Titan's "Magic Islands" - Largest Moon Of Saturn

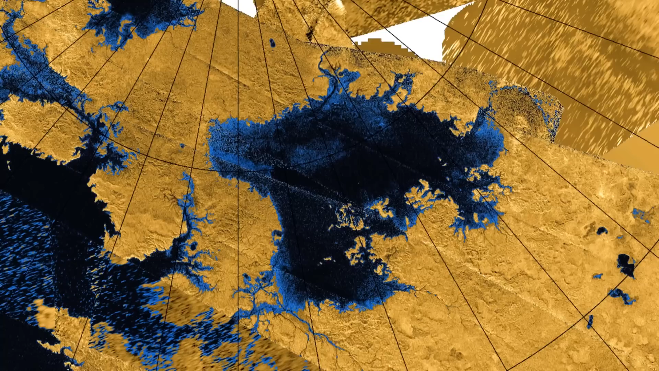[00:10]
This is where most lakes of Titan are.
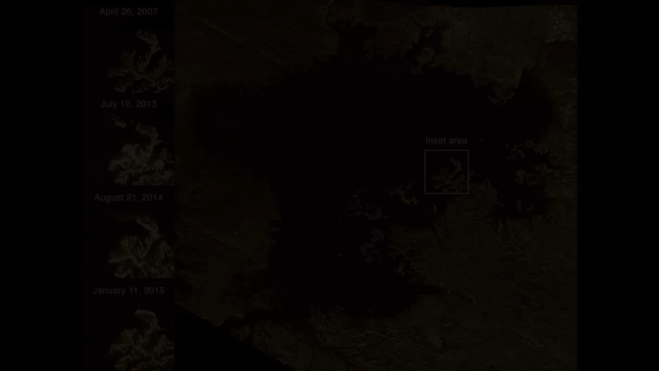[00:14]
And what this image shows are additional four separate
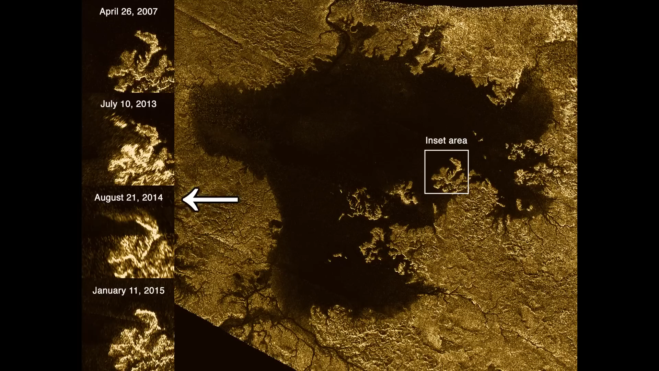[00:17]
photographs of a coast that has this branching pattern.
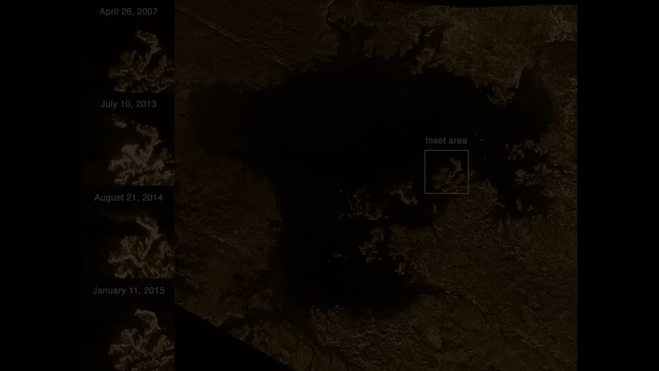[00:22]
Close to this complex feature in 2007, there is no island visible next to it.
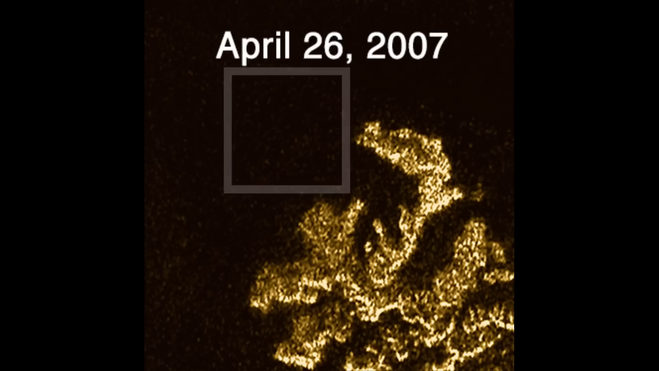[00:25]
But an image taken in 2013 shows that a radar bright
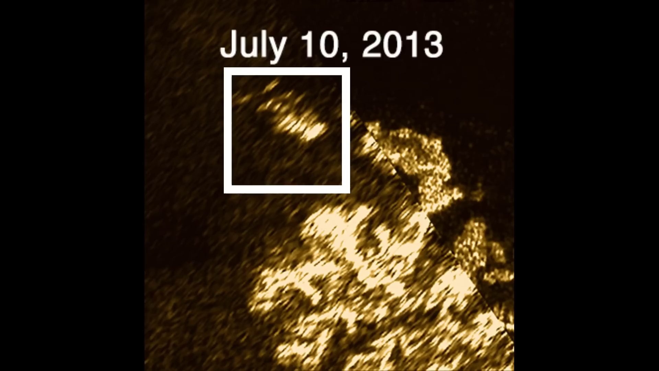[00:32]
feature appeared that has this surface area of about 40 km2. That is similar in size to the Manhattan island.
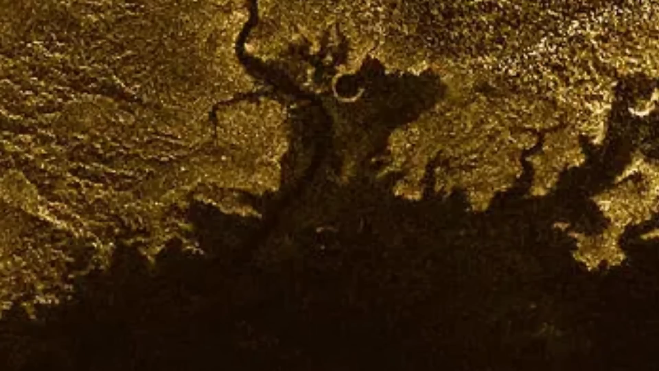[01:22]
That is why near the shoreline, in some areas, the lake bed of Ligeia is revealed.
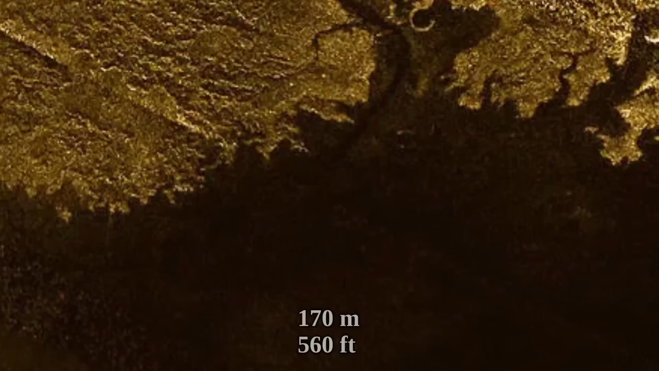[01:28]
The maximum depth of the lake was also determined to be around 170 meters.
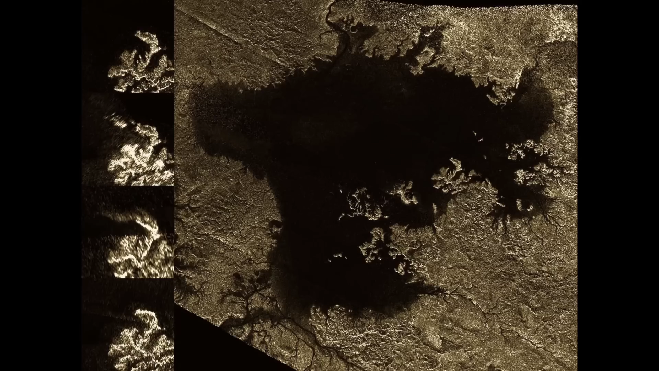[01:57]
The original images captured through radar don't have color.
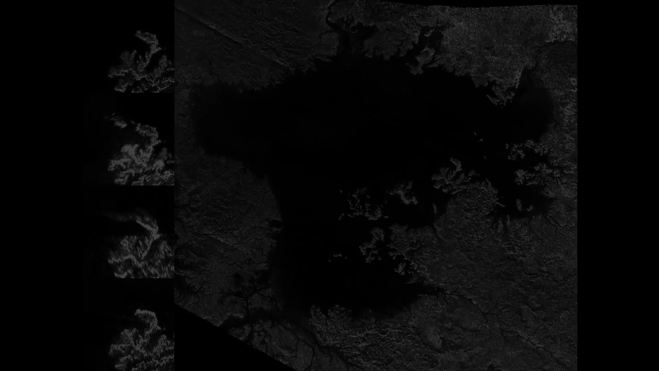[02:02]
Interestingly,
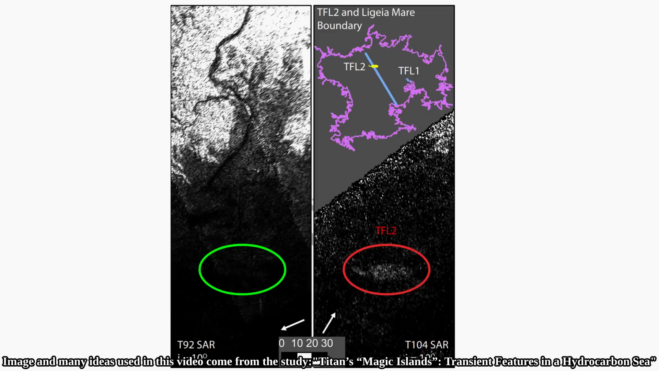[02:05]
there was also another location where a large feature suddenly appeared out of seemingly nowhere, also in the lake Ligeia.
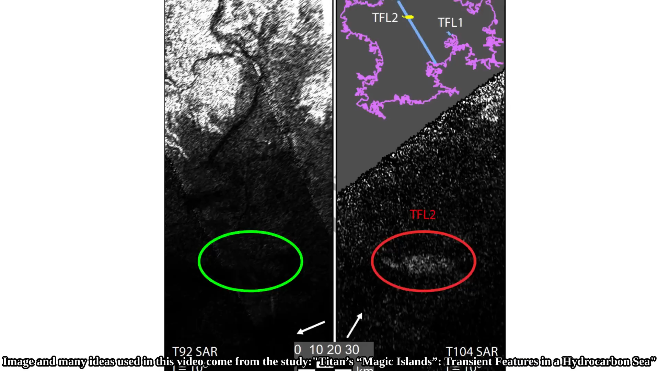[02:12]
On the left is a photo captured by Cassini in July of 2013, and it shows no feature in the lake.